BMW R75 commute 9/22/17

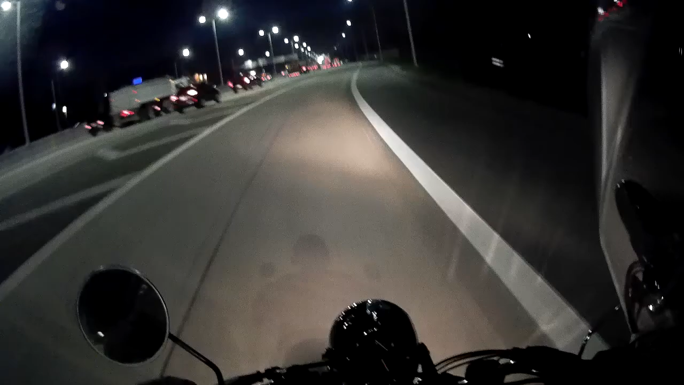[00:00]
It is September 22nd. I'm taking the BMW to work. It's about 73 degrees out, which is pretty toasty for this time of year. It's supposed to be 92 later this afternoon, so definitely toasty. So it's a good day for a naked bike.
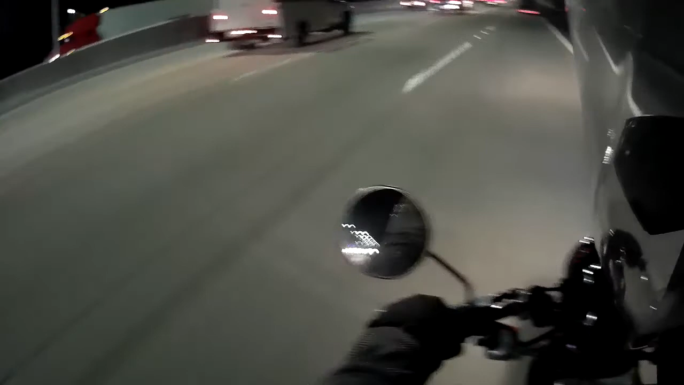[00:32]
It's not a good day, however, to be behind a semi pole on a big thing, not even a semi.
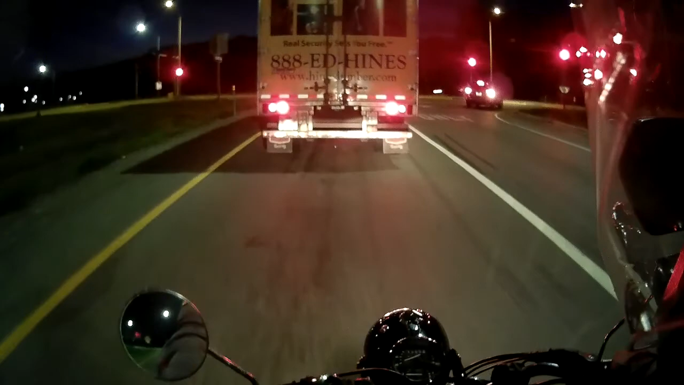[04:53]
Not bad timing, the light's turning yellow as I get here.
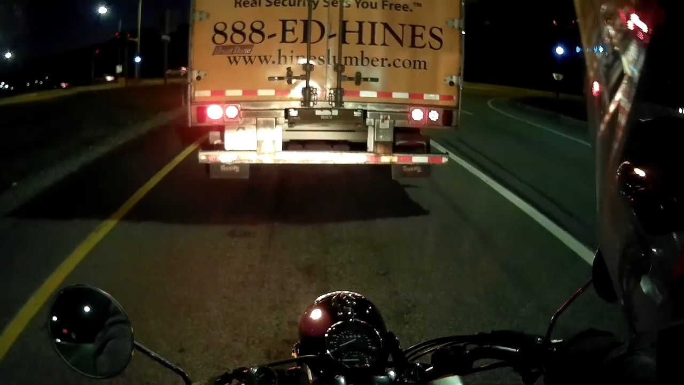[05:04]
How many wheels is this truck? I would say it's not an 18 wheeler. I've got a 1, 2, 3, 4, 5, 6, 7, 8, 9, 10. A 10 wheeler.
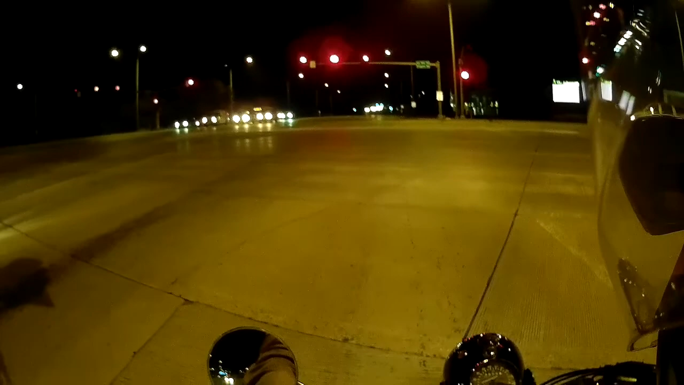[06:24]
Gotta wait for the arrow. . . . We'll be right back.